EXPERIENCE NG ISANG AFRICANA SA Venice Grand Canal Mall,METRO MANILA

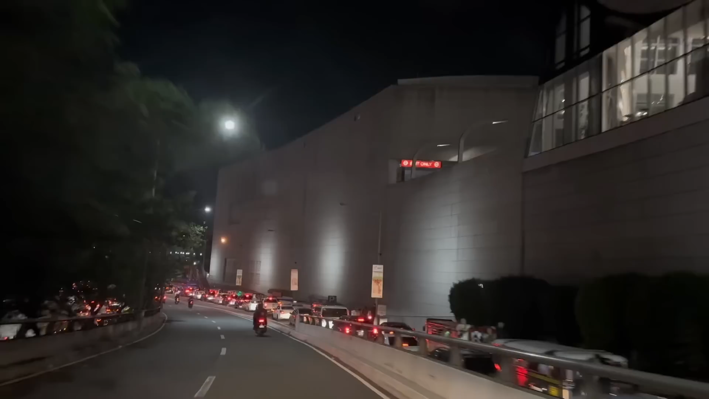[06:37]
So ayan na po ang sinasabi namin na traffic.
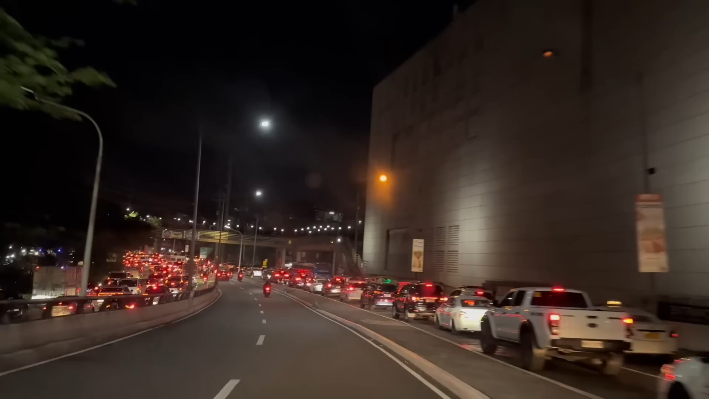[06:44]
Tingnan niyo po ang lahat. Grabe ang traffic dito. Pupunta dito sa kanan.